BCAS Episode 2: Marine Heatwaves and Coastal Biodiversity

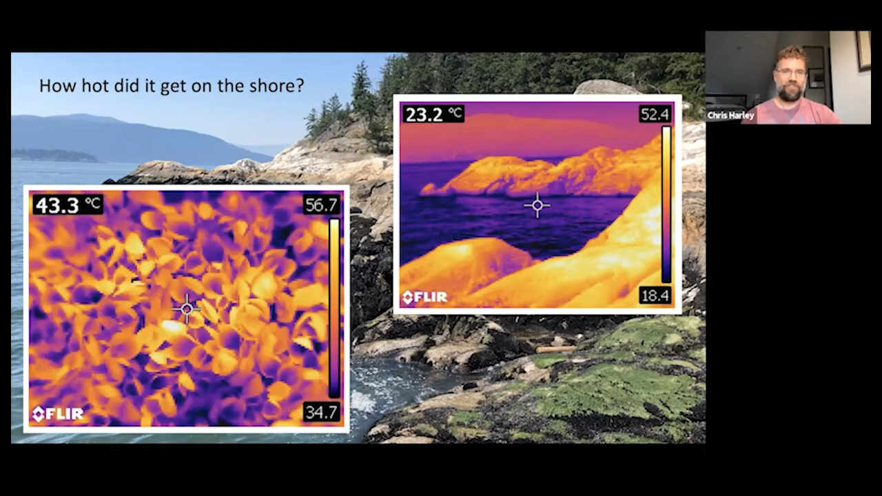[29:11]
the shells of the muscles were even hotter than that we weren't going we had this we were borrowing this camera we weren't looking for the hottest point and then taking a picture of it we were just taking a few pictures while sweating profusely and then retreating to the shade and eating frozen grapes so so we weren't cherry picking these these photos that we only had about five of them uh of the muscle bed and this is the hottest of those five but i suspect there are plenty of other areas that would have been at least this hot and i never thought we'd see a temperature in the mid 50s in the muscle bed in british columbia in my lifetime and uh this would be sort of one of the themes of this event uh in terms of what it's taught me is you